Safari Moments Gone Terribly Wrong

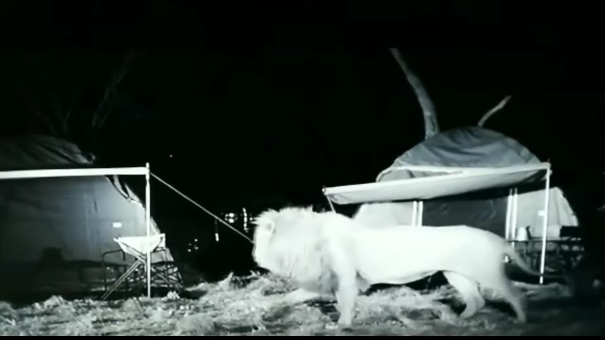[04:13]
Lion's Curious Campsite Visit in Brazil Imagine camping in Brazil when curious lions enter your campsite.
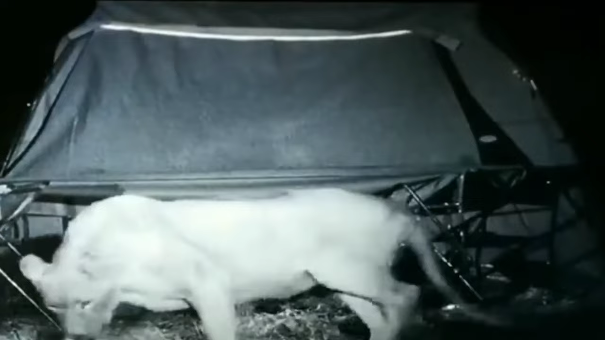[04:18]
The chilling encounter, captured by a trail camera, highlights the fine line between curiosity and menace in the wild.
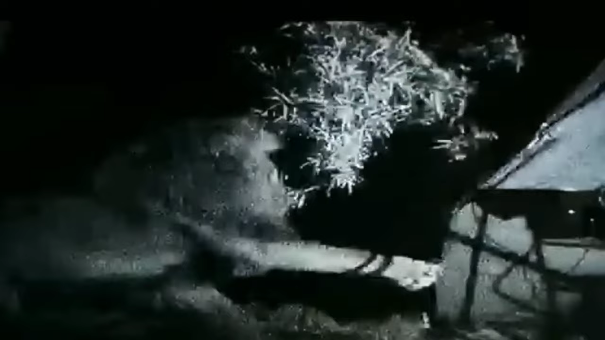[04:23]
A reminder of our coexistence with nature's apex predators.